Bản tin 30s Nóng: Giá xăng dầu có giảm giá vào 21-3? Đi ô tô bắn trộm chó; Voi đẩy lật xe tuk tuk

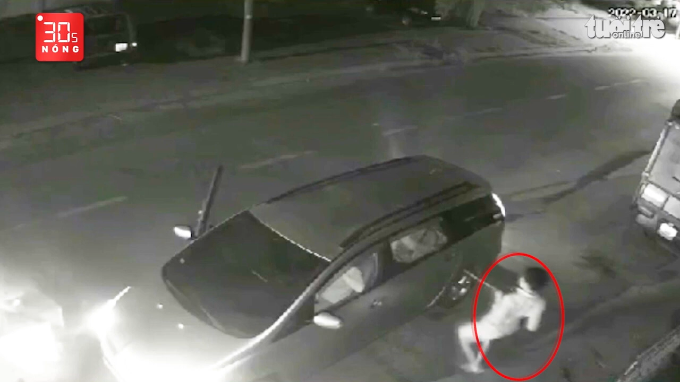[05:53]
Theo thông tin ban đầu, hơn 3 giờ rạng sáng ngày 17 tháng 3 Một nhóm người đi trên ô tô chạy trên đường tỉnh Lộ 7 Xã An Nhân Tây, huyện Củ Chi, TP.HCM Khi phát hiện một con chó đang đứng trước nhà người dân Thì cho xe quay trở lại Người ngồi ghế sau ô tô lấy dụng cụ bắn, chích điện, bắn vào con chó Khiến công vật nằm bất động Ngay sau đó, một nam thanh niên khác từ trên xe bước ra Ôm con chó đưa lên xe rồi cả nhóm nhanh chóng rời đi Được biết, thời gian gần đây, trên địa bàn TP.HCM Liên tục xảy ra nhiều vụ trộm chó Đoạn video do camera nhà một người dân quay lại Sau đó được tăng tải lên mạng xã hội để mọi người cảnh giác